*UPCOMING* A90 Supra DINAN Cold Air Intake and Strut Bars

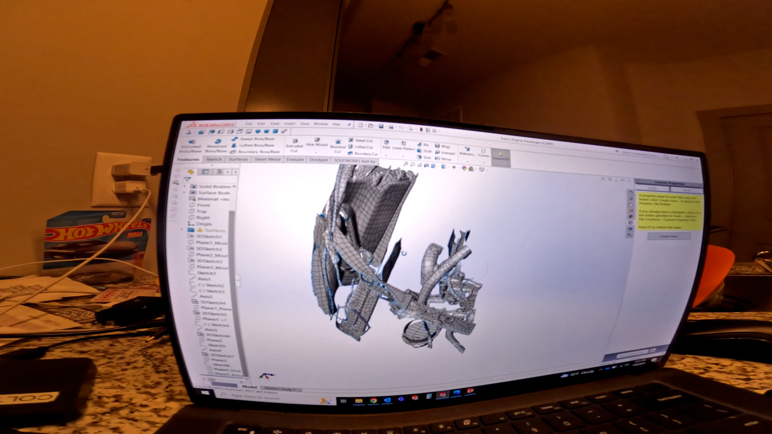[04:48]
just three-dimensional scan data of the intake area where the factory intake
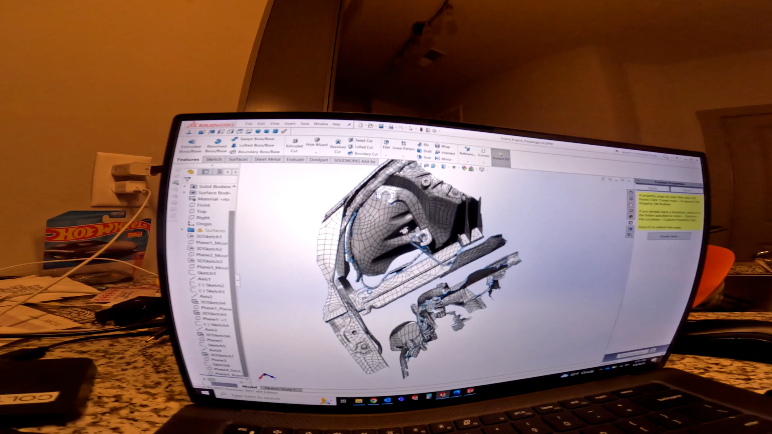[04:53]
is for the Supra so normally the intake would be sitting in here you've got the
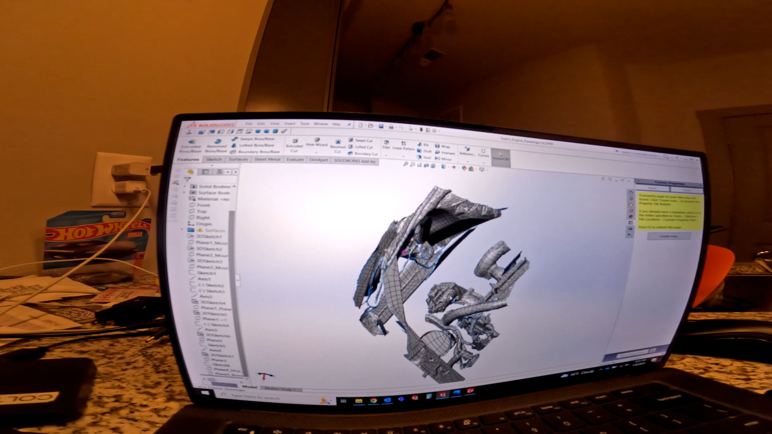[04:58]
wastegate down here and then this specifically sorry I don't have my space
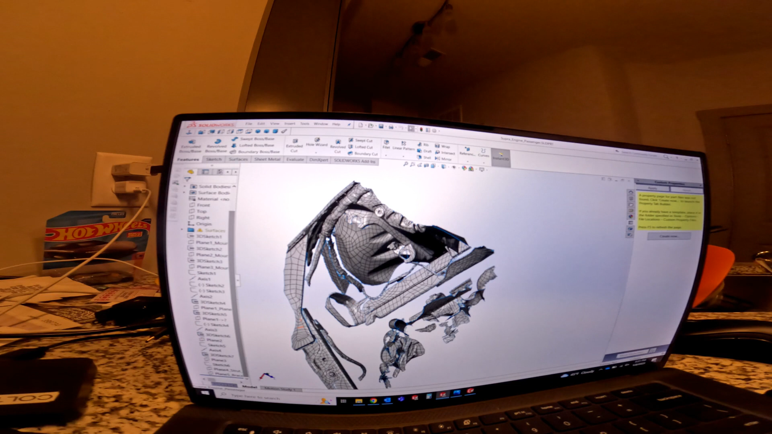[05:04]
my space mouse so it's a little difficult for me to move this as easily as I would normally you've got this down here which is where the factory kind of
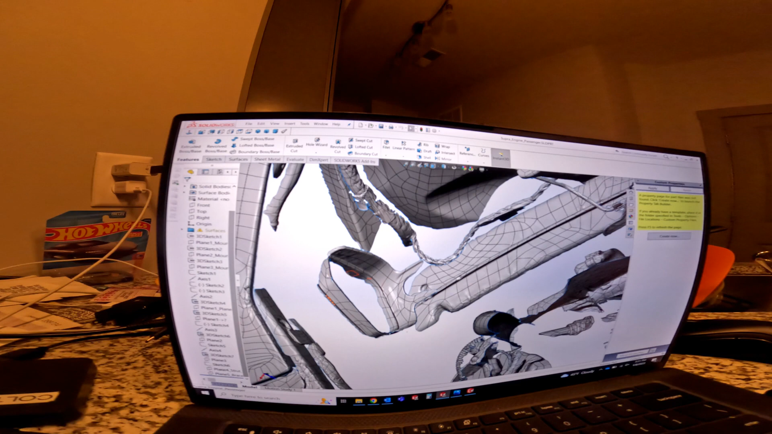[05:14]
RAM air system is so basically when designing this I start with this and then I start with kind of just a I guess a rough kind of top-down view excuse me let me get myself
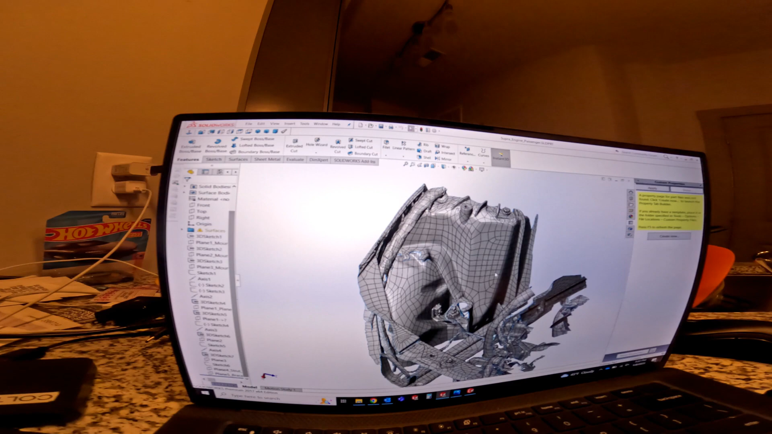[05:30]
situated here so that when looking at it you kind of you realize how much space you have you realize that this
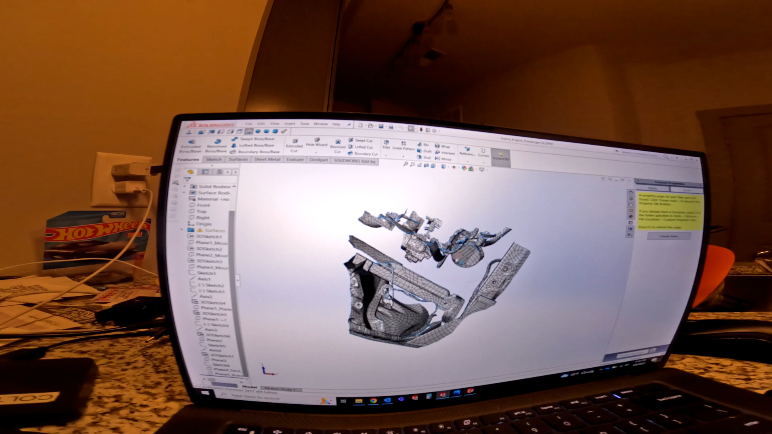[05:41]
is the right here this is the turbo inlet hose so clearly your elbow is gonna have to mate up to this without exceeding the
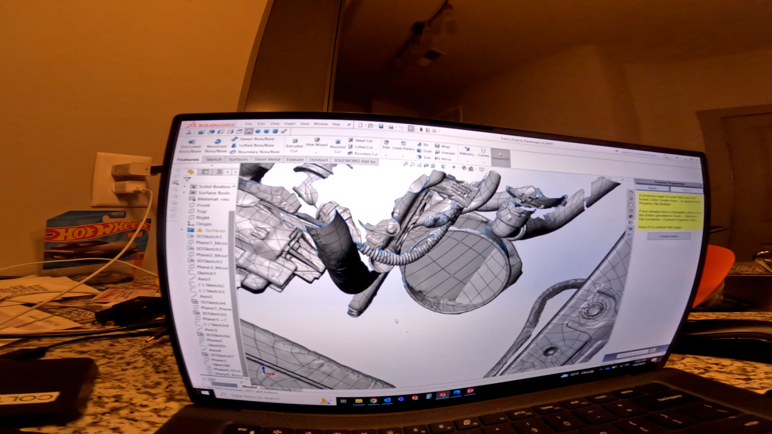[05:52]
depth of it or otherwise you're going to end up hitting you know there's a bunch of different issues that you potentially run into this is also you know you're
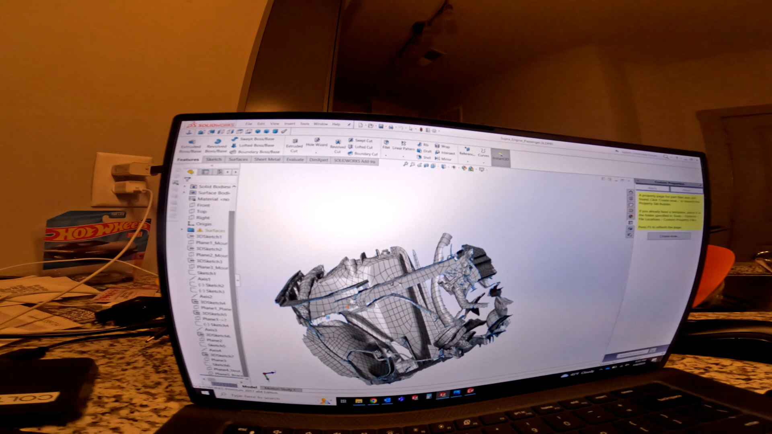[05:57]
limited by how much space you have in the fender you know there's a lot of different factors that come into that
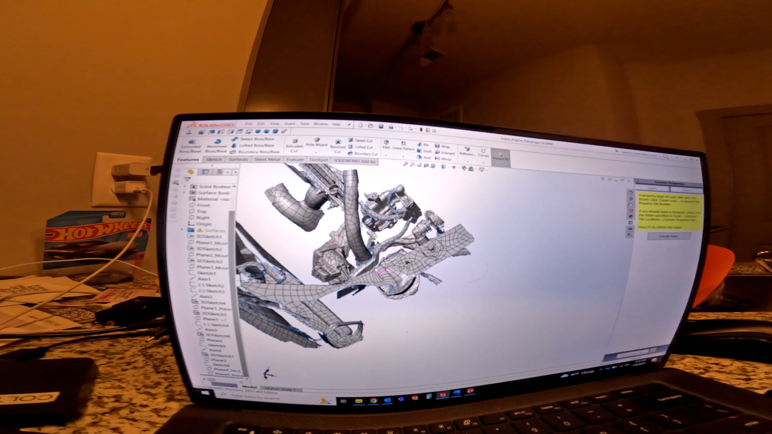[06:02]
so this is kind of the scan data that I was working off of when designing that intake now
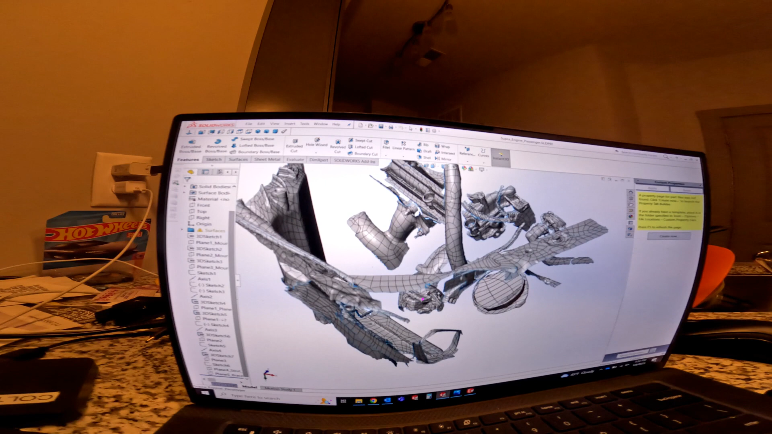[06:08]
the excuse me let me pull up some of these other ones so